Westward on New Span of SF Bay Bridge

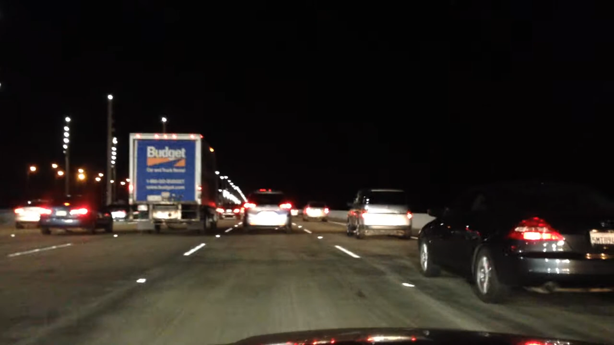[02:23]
It's not quite as exciting in slow-mo, is it? But it's so awesome to see it actually open. Yes, and I do hope you enjoyed the sounds from the moving truck. Maybe we'll get some distance before too long.
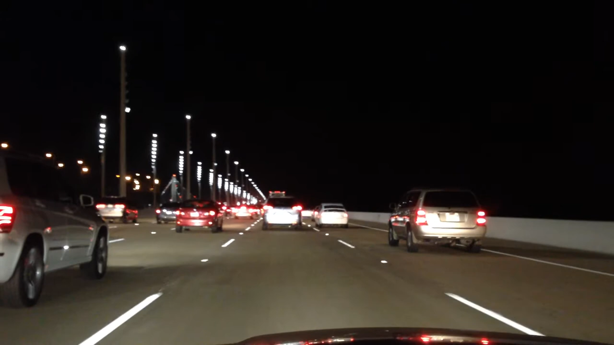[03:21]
Oh, you can see it already from here. It's a bit ways up and on the left, but you can kind of catch a glimpse of it. They've got some red lights marking the cables and a flashing red light on top of the tower. I don't think I've seen that on before. How cool! And if I remember right, the entire viaduct portion here is a constant 2% upgrade.
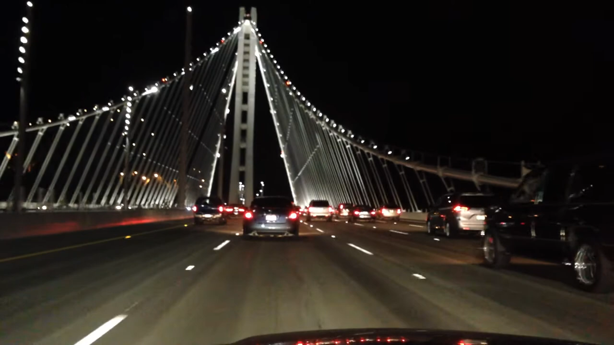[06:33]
Look at it. We are on the span. This is freaking awesome. So amazing. Oh, my God. Now, of course, we do still have to pass through the now clean, apparently, tunnel on Treasure Island. And through the original, they still exist in the span.
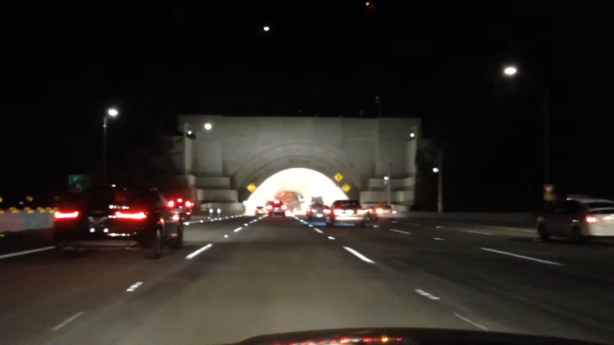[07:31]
I mean, you can actually tell how much cleaner it is even at night with the lights on it. And I understand they changed all the lights on the inside with LED, so it is significantly brighter than it used to be.
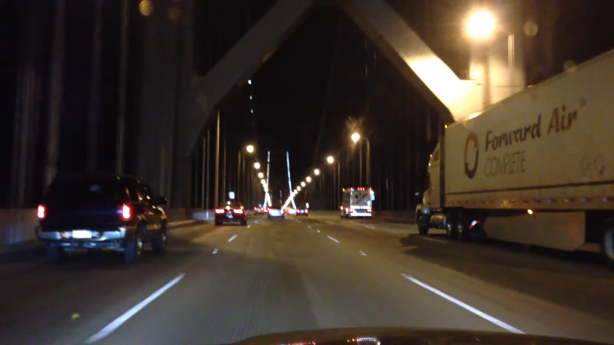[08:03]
But of course, is this site quite as exciting as the other? I don't know. It still has a certain majesty.
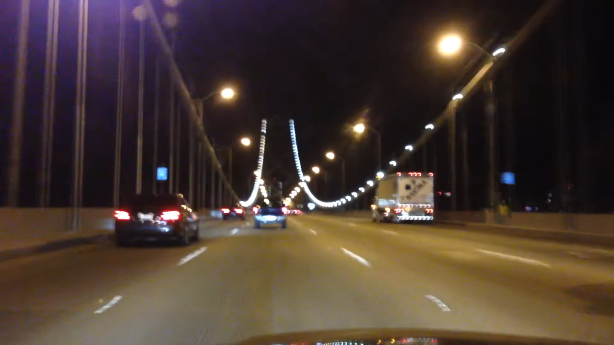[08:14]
But how much more fun would it be if they actually managed to light all the cables up from the inside as opposed to just the artwork on the side? I think that would be cool.